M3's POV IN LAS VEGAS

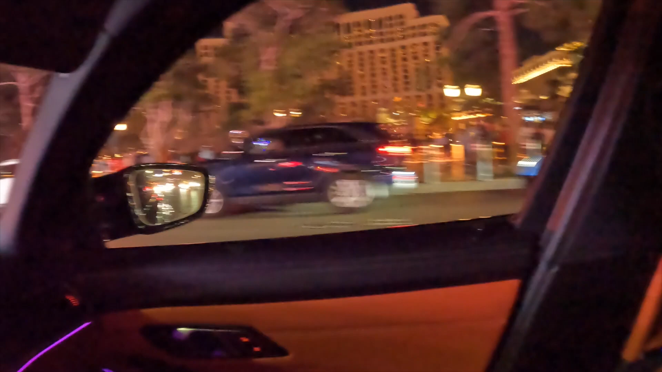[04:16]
little c8 I don't know this is better than mine some people are loving it Las Vegas
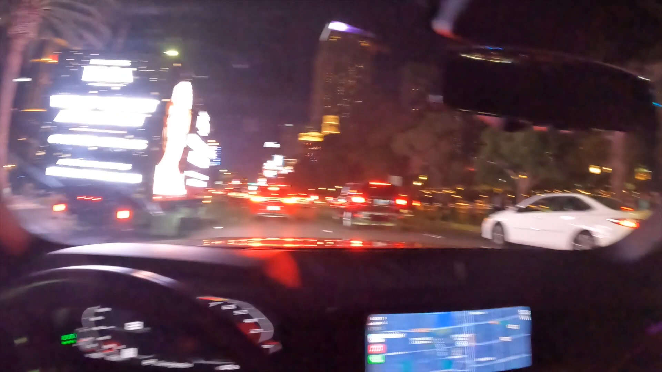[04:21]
Sunday night even man I love this trip at night it's just the lights the vibes usually the cars too I don't know with the car spot a little bit right now there's that blue c8 behind us nice little dispensary taxi love it fun fact